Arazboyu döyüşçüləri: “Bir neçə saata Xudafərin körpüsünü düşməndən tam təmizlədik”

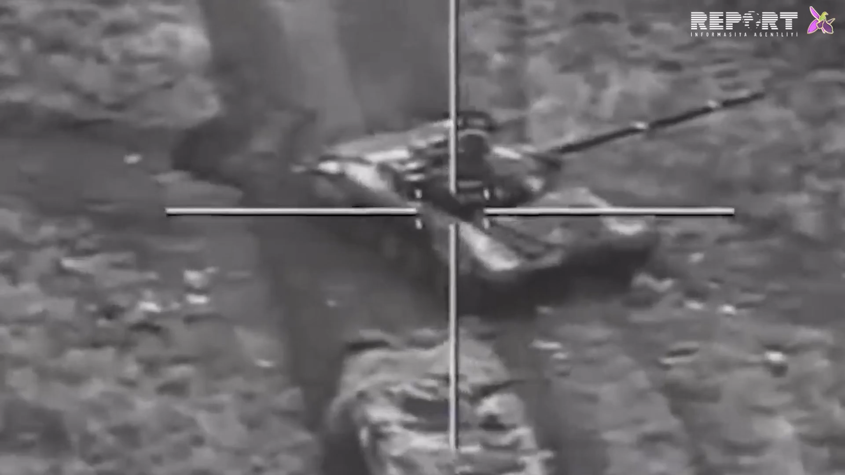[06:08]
Pilotsuz uçuş aparatlarının köməyi ilə bizə verilən koordinatlarda müxtəlif manevrlar edərək,